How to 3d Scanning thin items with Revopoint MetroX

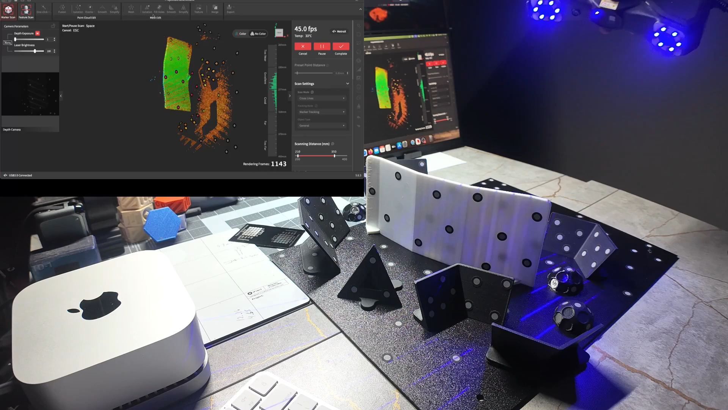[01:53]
and then once you got your one side you want to tilt it and aim it back down and this is where we're going to come around to the other side just keeping everything down and it starts to pick up on these markers here they're angled and we can start to tilt the scanner back up to get this side over here
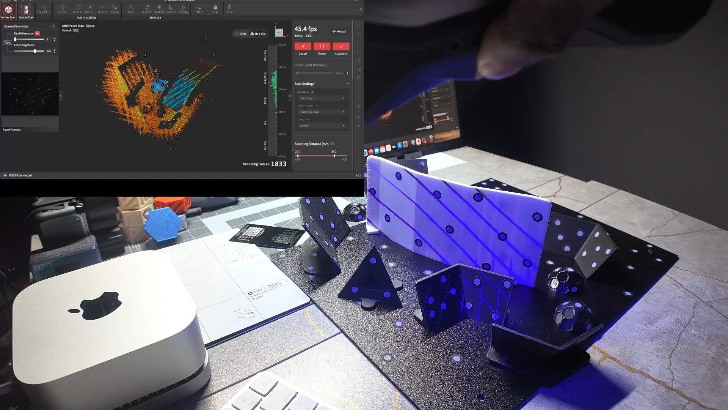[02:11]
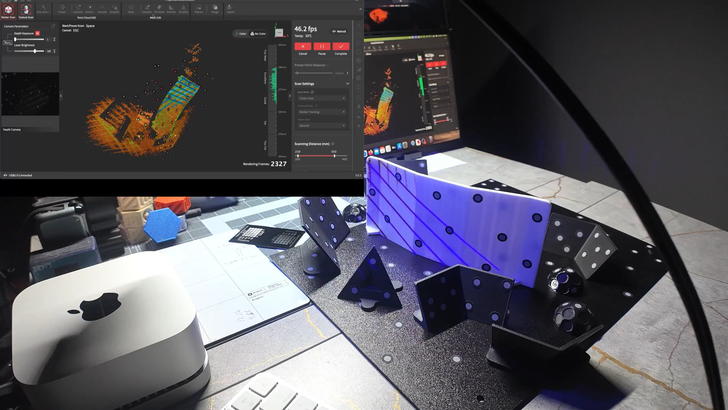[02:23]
and then you just do the same thing you can go back around again you can also use global marker mode and do the same thing you just want to make sure you have markers on items that are facing outward that simply allow you to tilt the scanner
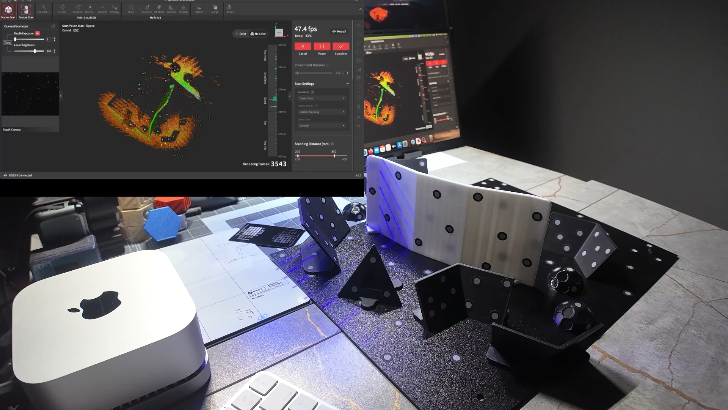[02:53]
if this was something that was very flexible i wouldn't recommend flipping it because it would move and shift when you flipped it over but
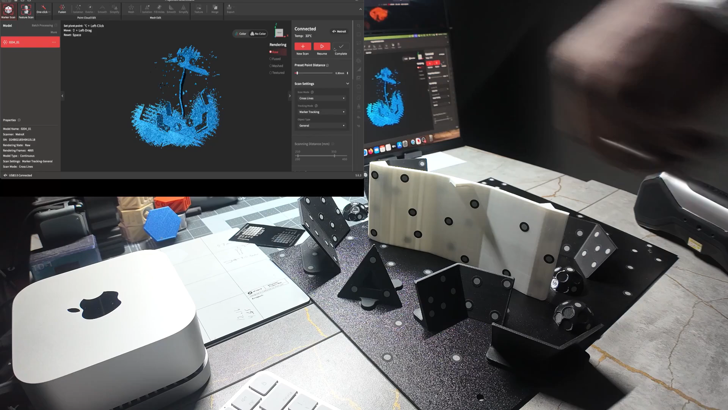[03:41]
then we'll do a new scan the same technique
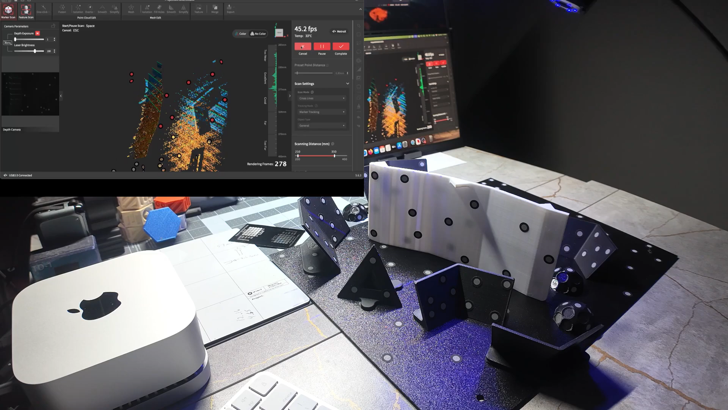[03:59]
and as you can see we're now picking up on the bottom of this piece we'll align it together once we finish the scan
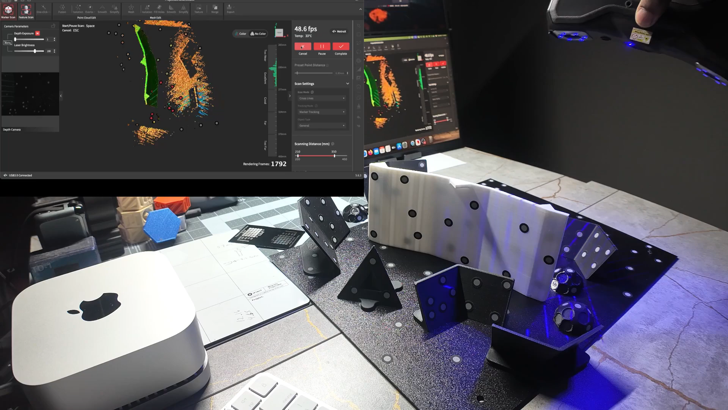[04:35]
and again when going around the thin side make sure that you're aiming down at the markers that you've placed down you you
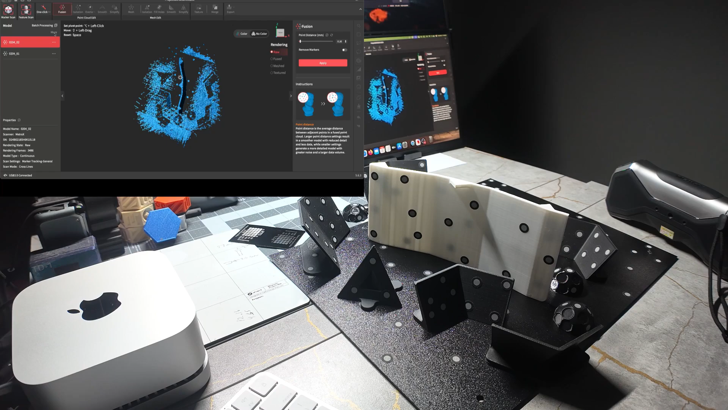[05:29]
then we'll just batch fuse these which will fuse both of the models individually
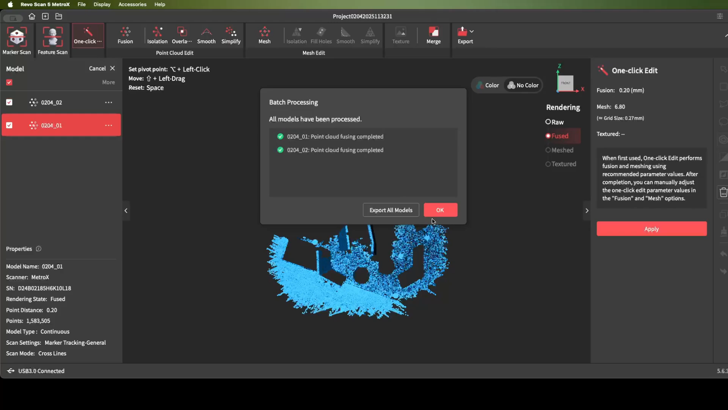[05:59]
now it's finished so let's go ahead and clean up these pieces
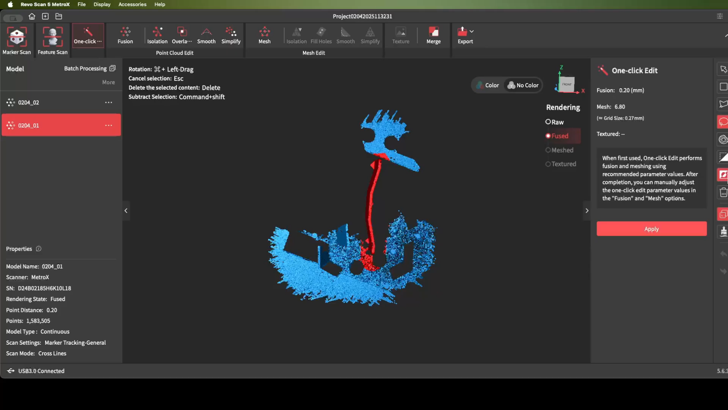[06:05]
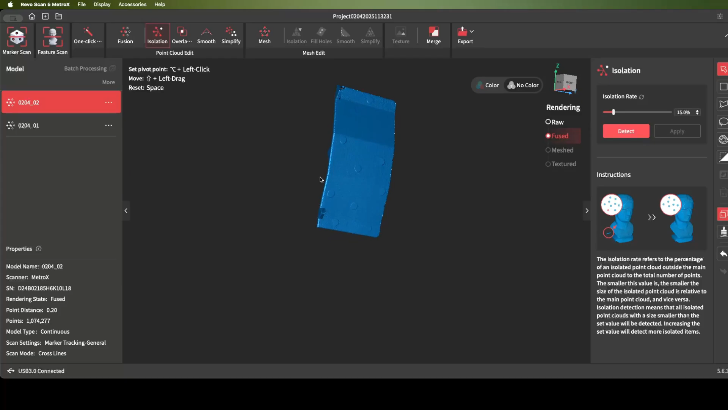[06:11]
now we have the scan from bottom down and the scan from top down we can merge them together
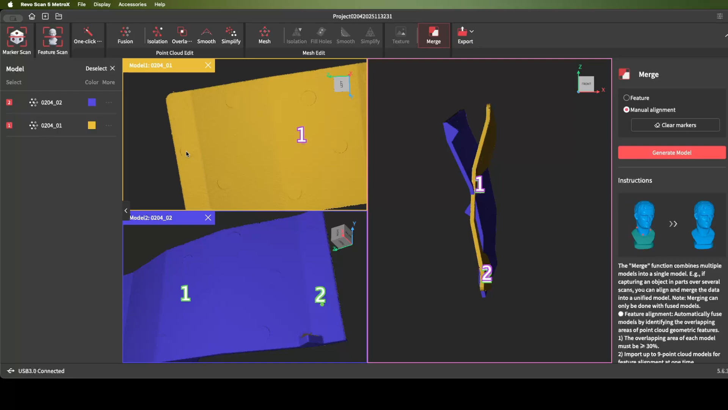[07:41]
and as you can see everything aligned will generate the model and as